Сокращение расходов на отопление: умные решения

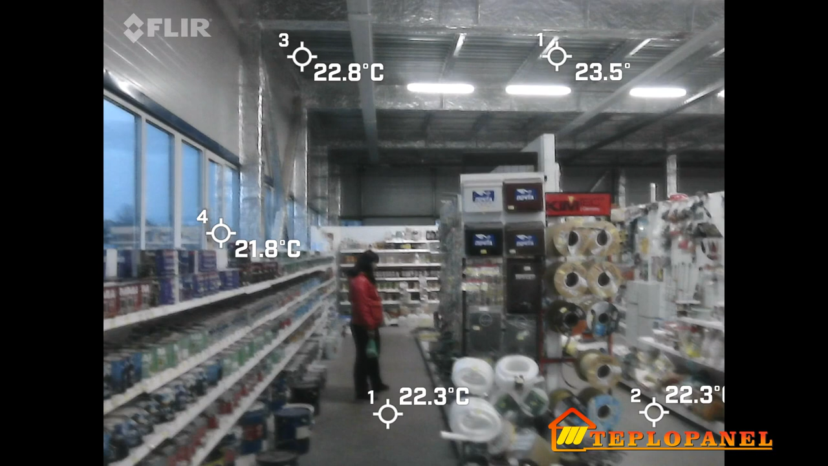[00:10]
город рославль смоленская область магазин саморезик делаем замеры тепловизором друзья температура пола . 1 22 и 1 градус . 2 22 и 2 градуса температура остекления 22 и 2 градуса .
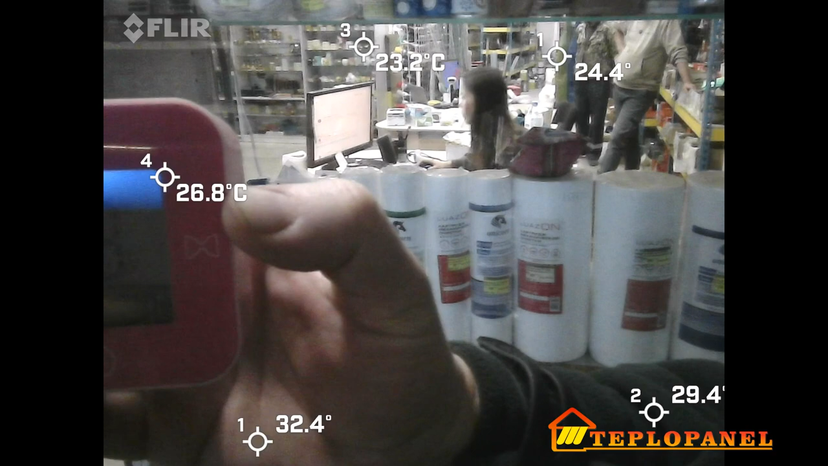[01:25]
градуса замедленная то есть ведь реагирует не сразу
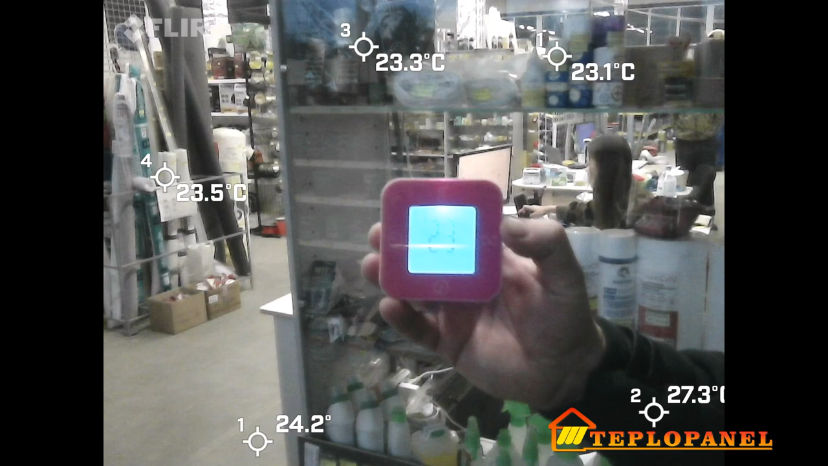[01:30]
тепловизорная съемка с неким запозданием в отличие от 3 обычного режима съемки когда мы делаем поэтому пока фиксируется .